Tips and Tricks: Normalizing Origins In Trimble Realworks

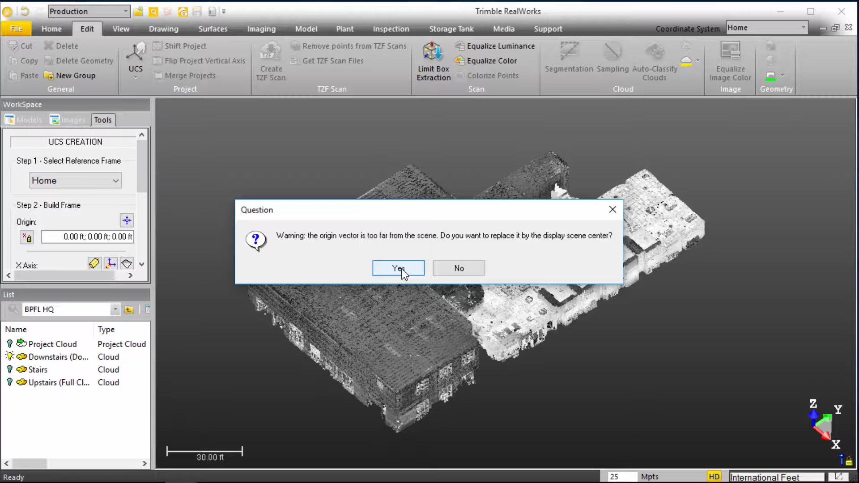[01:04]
And so in this case, we're going to actually walk through RealWorks kind of magic as to how they address this, and then we're going to do a little bit of a manual backup just to see what this magic entails. So we'll go ahead and say yes to this,
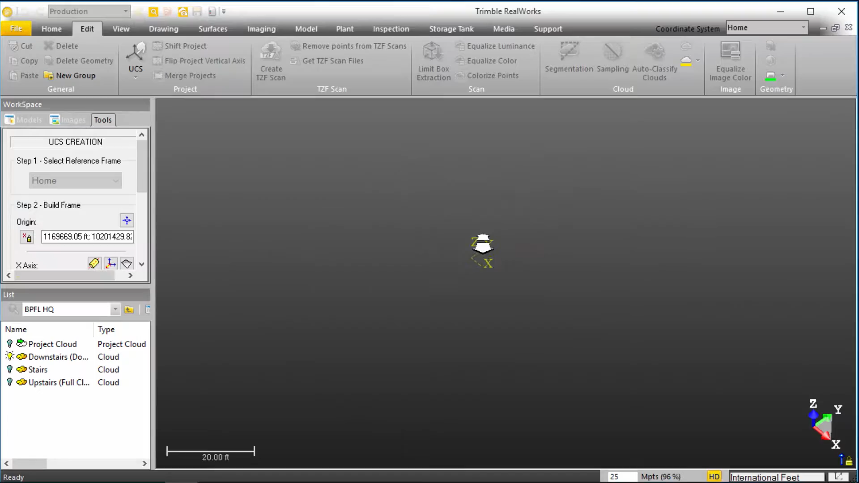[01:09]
and we'll now see that there's a origin that's been placed basically in the central,
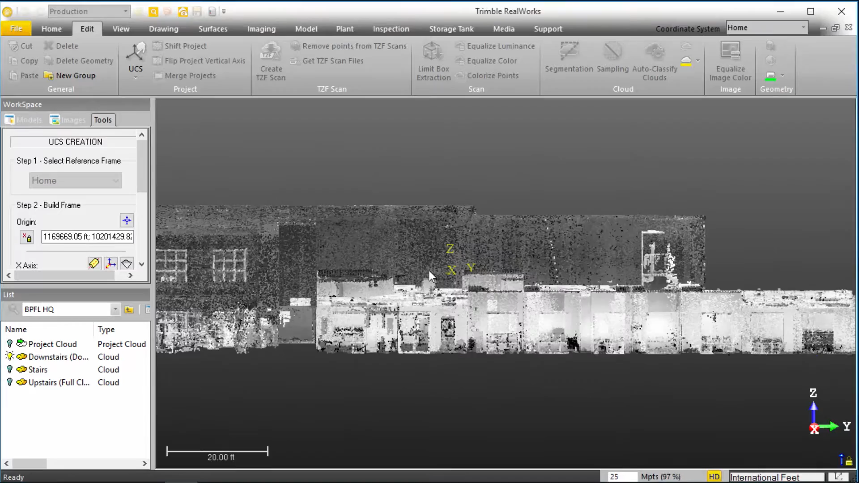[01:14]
kind of in the centroid of the overall space of this point cloud.
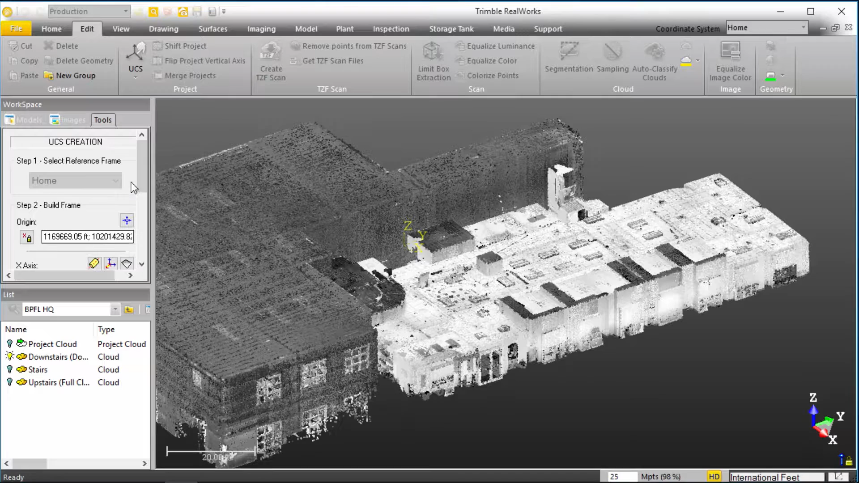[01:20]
And if we go ahead and click Create in our UCS tool, we'll get a new object down here in RealWorks. If we right click and take a look at the properties,
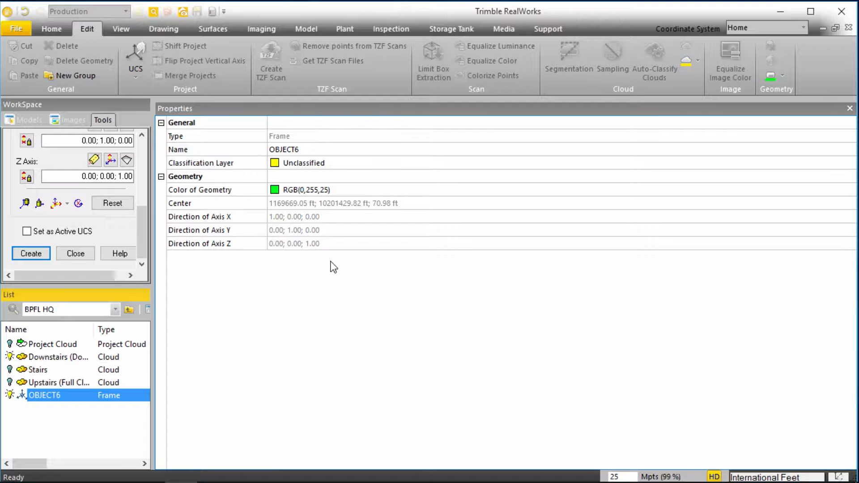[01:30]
we'll see that the center of this origin is, what, like 1 point something million feet on the X and 10 point something million feet on the Y.
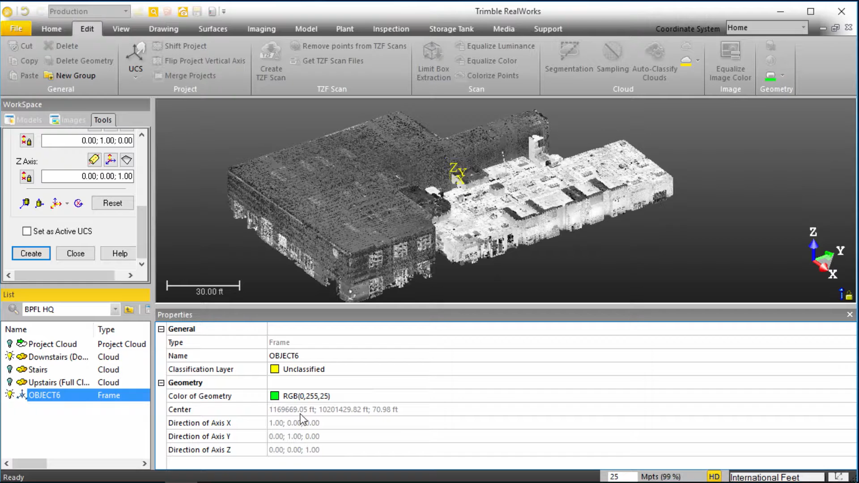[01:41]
And that can basically lead to calculation issues and other warnings inside of RealWorks just as we already received.
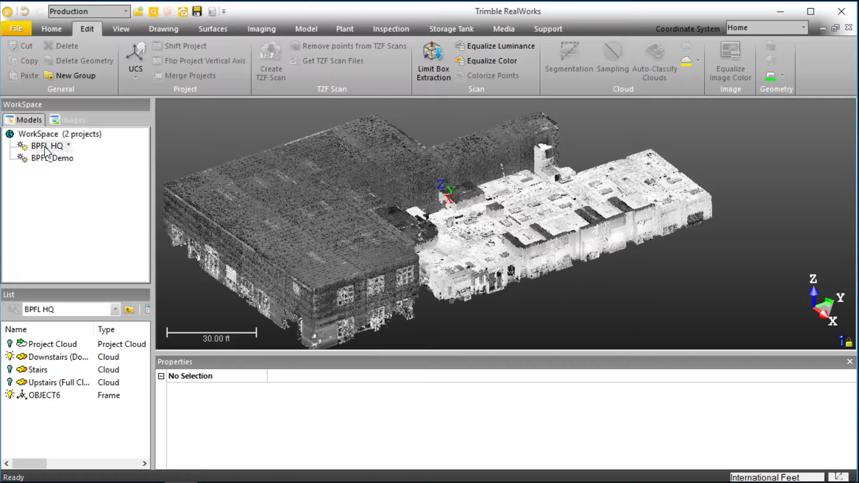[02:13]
We're going to select our project in our workspace, go under our Edit menu, and select Shift Project. This essentially just brings up the ability to move our current origin wherever we really want it to reside. It says zero, zero, zero, just simply as a default value. But again, if we take a look at our object, let me cancel this for a second, and let me activate our UCS properties here so I can see our coordinates there.
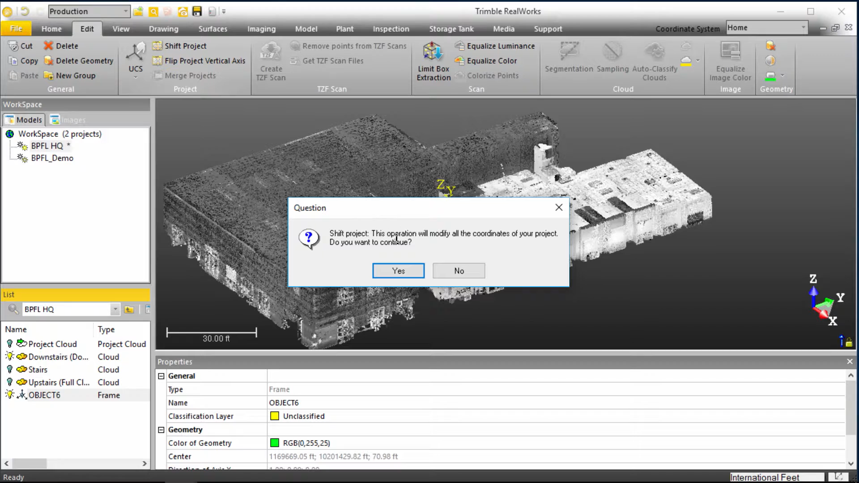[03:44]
And we've got 70.98, and we'll add a negative to that as well. So we'll click Apply. And it says, hey, we're going to shift the entire project, so we'll modify all the coordinates. Well, we're really just getting started, so there's not a whole lot of other elements or geometries we've defined in here to worry about it impacting, so we're just going to say yes.
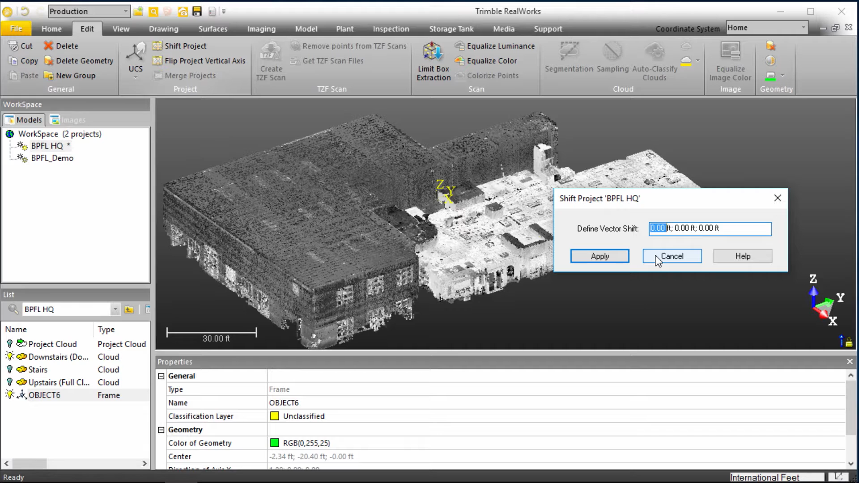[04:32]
far away from what the software considers the origin point. So we're actually going to do this one more time, and we'll note that the resultant will now be an equal or a true 0, 0, 0. So now we're going in the positive direction, a positive 2.34 on the X, a positive 2.4 on the Y,
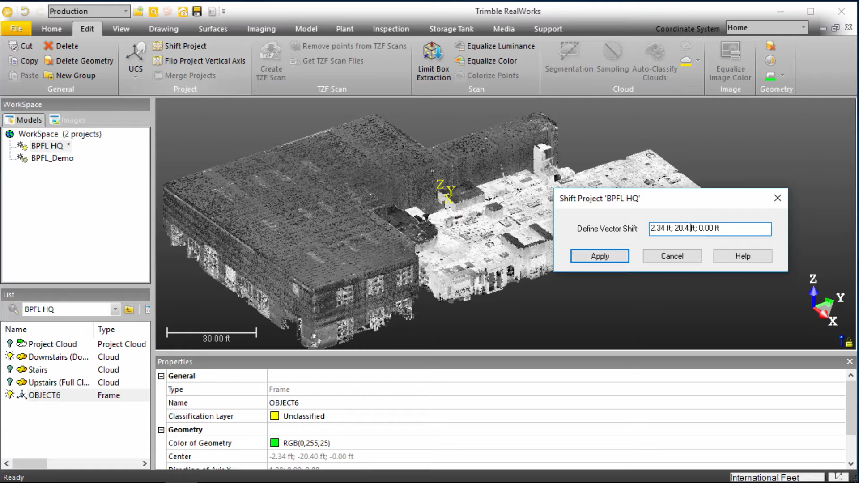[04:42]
and Z is already good because we were only like 60-something feet away from the Z in the first place.
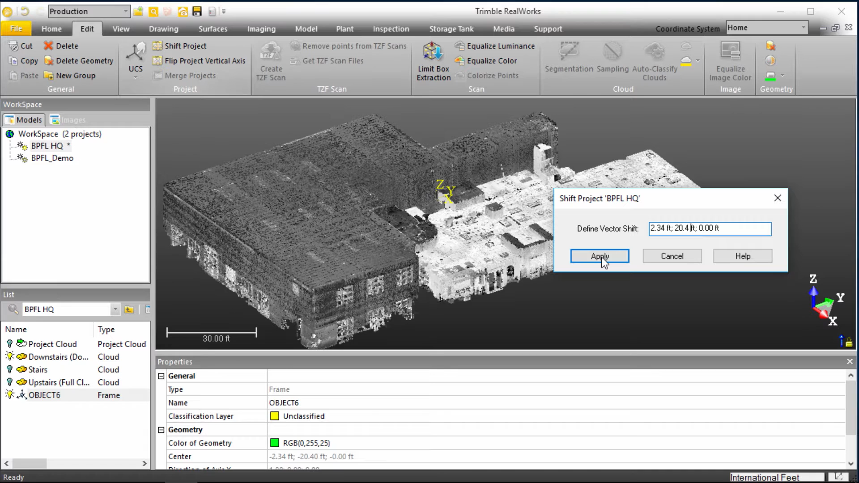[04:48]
So I'll click Apply again. We're going to shift it again, we'll now see our center is truly at 0, 0, 0.
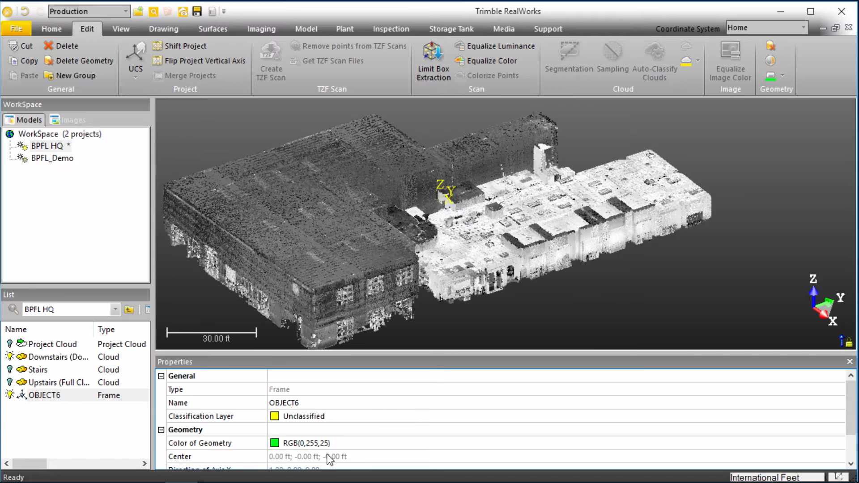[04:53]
And so now we can basically be comfortable in moving forward with any kind of geometry, dimensioning, anything that we need to do with this model, with this point cloud moving forward.